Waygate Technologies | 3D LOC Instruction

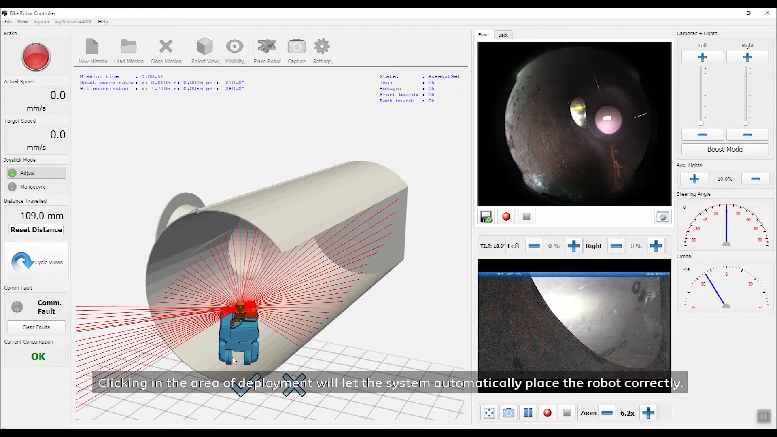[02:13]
If the shown laser beams terminate at the model boundaries and the robot is placed as expected, we can confirm the placement. The 3D scene is touchscreen-friendly.